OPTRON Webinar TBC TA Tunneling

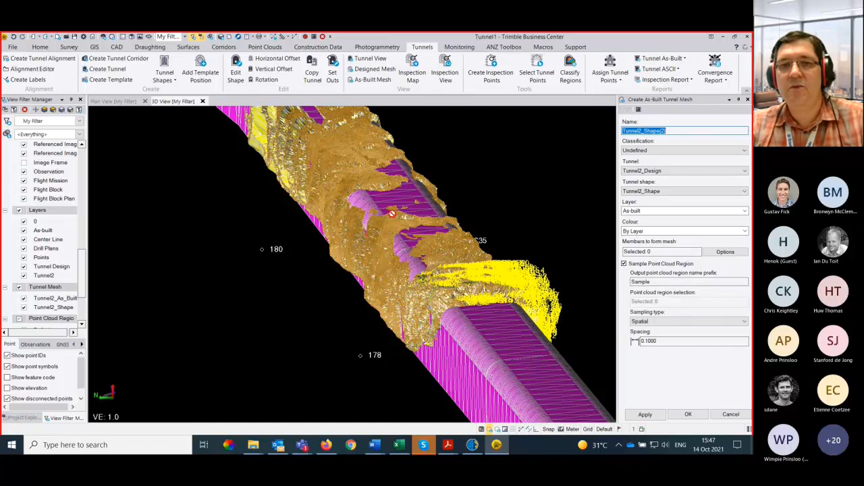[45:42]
or you can make it more dense depending on what you require there and all you would do is click on accept and it will generate the sample point cloud with the spacing you require and it will then generate this as built mesh as you can see over here in the yellow to create that for you ok
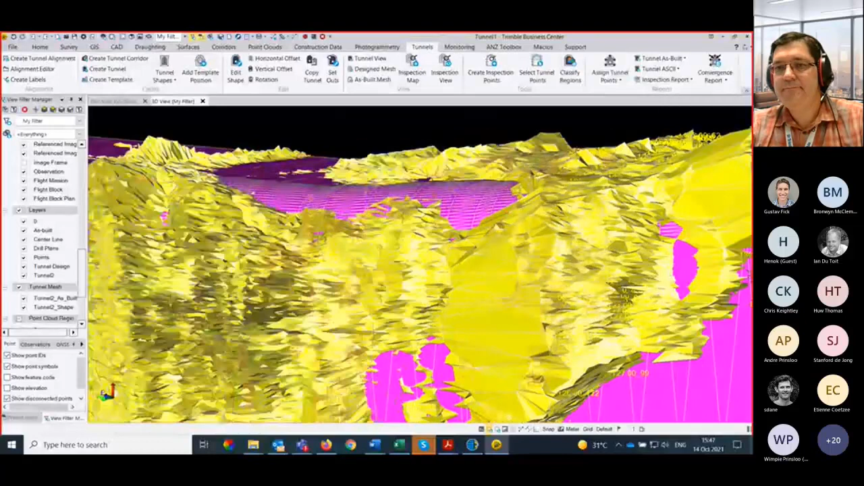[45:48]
then obviously that's all well and nice next thing you need to do is you need to create the as built report so I will click on that and show you the options here so there again you can have multiple designs you call it a report you give it the different changes you want to use where you want to start where you want to end so you can obviously have different changes you want to report on again the change tolerance and then your over break and under break tolerance as well that you would like to see and the color of what it will be in the report when you
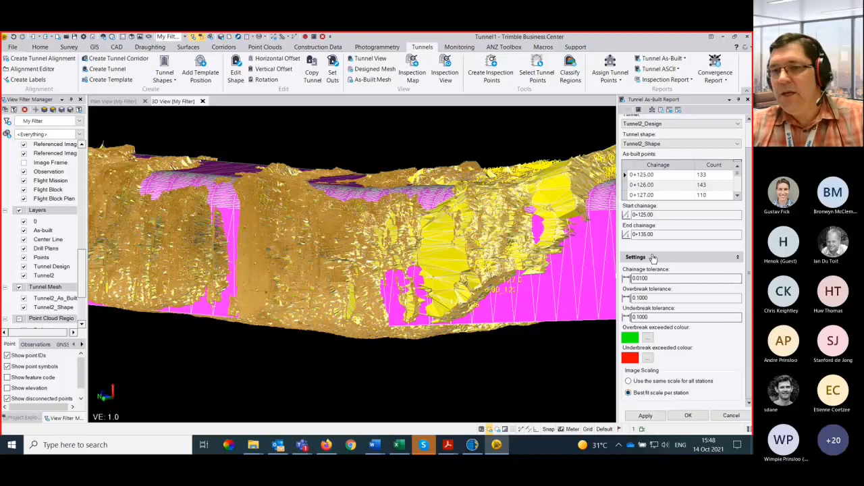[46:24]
generate that and then you can fit the drawing to best fit your paper size so that is all your options you have to select to generate the report and just to get you guys an idea of what that